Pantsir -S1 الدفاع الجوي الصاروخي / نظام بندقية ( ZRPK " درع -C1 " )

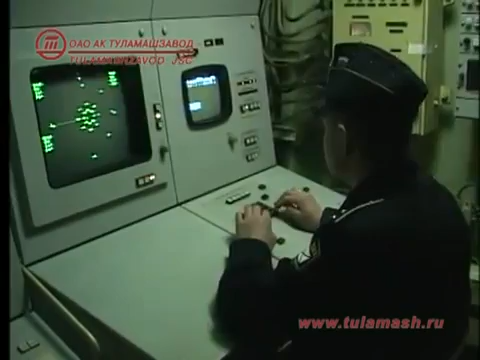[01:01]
The Command Module is intended for outputting the target acquisition, distribution and designation data to the firing modules.